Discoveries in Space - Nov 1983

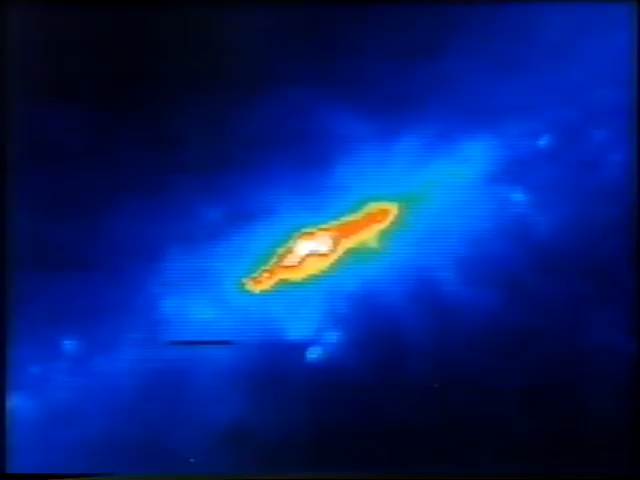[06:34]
And we do find wispy material all over the sky, so there's a possibility they aren't particularly to do with the centre of our galaxy, but on the other hand, they give this sort of impression of being material that may be falling into or being ejected from the regions of the centre of our galaxy. And we want to interpret and understand what's going on here. Certainly the centre of the galaxy is a most mysterious place. But what happens if you look in the opposite direction?
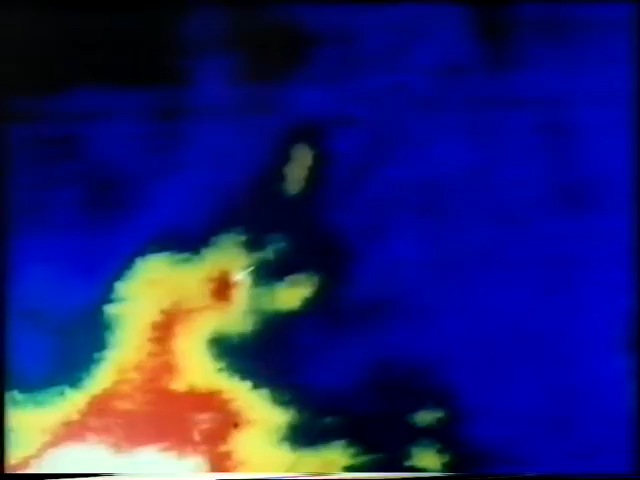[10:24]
And this confirms theoretical predictions that before a star begins its life properly, it goes through a very over-luminous phase. And this object is arrowed here just to the left of the middle of the picture. So, in fact, IRIS is telling us a great deal about the very early stages of stars. Indeed it is. It's giving us a lot of new information about star formation.
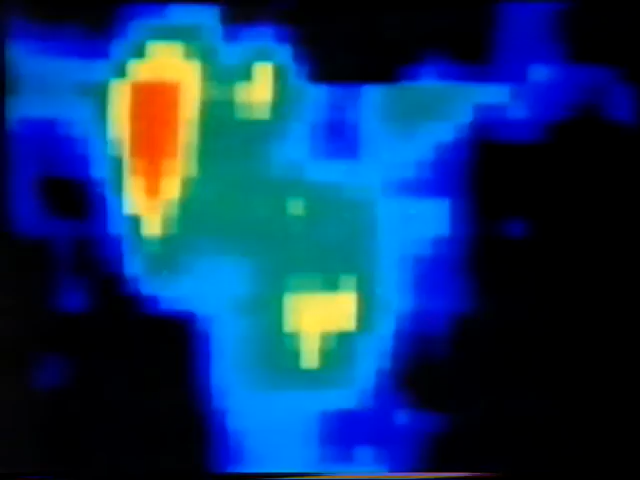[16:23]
you'll see that it's embedded in a sort of a cirrusy structure. This is, in fact, the same cirrus that I referred to before. More examples of it. It is possible that these objects are just condensations in the cirrus in our galaxy.
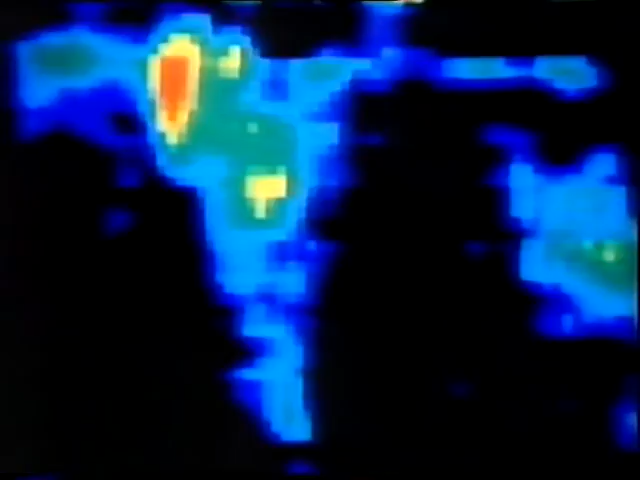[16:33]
That's another explanation outside the solar system, or indeed just dust-embedded stars. And the third explanation is there are extreme examples of these infrared starburst galaxies where a vast burst of star formation is gone,